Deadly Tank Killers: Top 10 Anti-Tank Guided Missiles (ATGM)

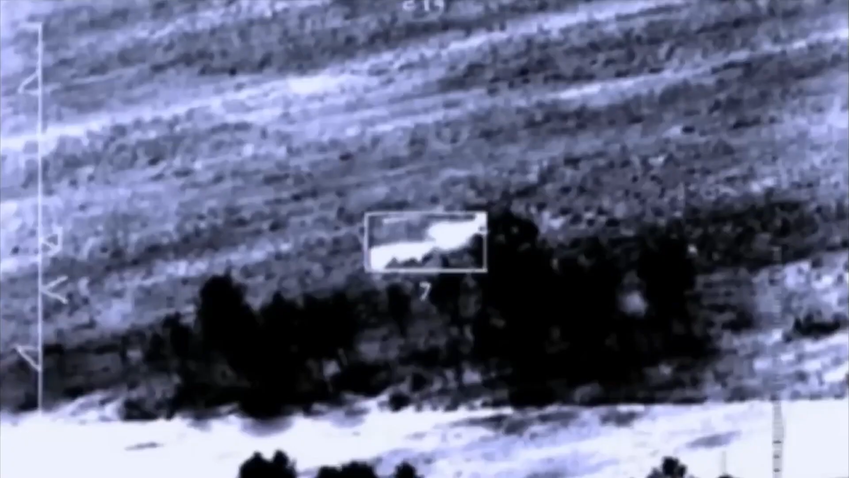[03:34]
enabling the operator to guide the missile to the targets after launch.